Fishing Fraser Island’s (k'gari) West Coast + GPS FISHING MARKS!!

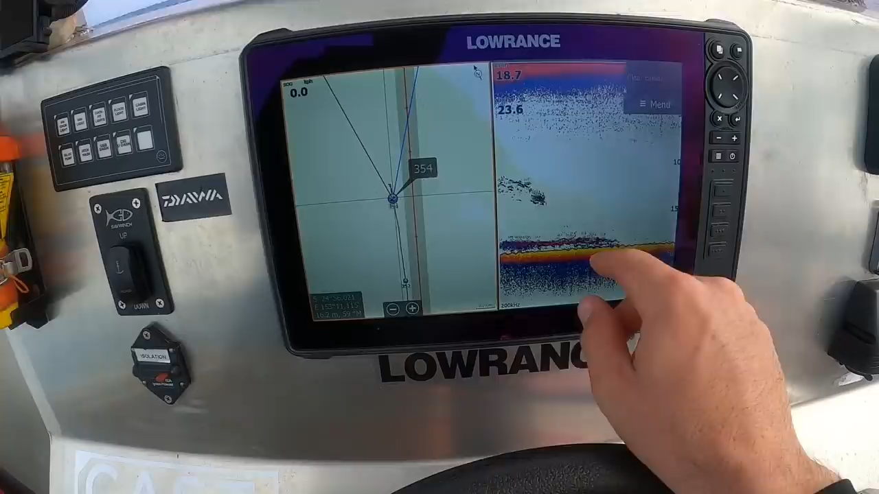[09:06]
Just come across a little bit of a shell on the bottom, a few fish hanging up off it. Gonna pull up, have a quick fish.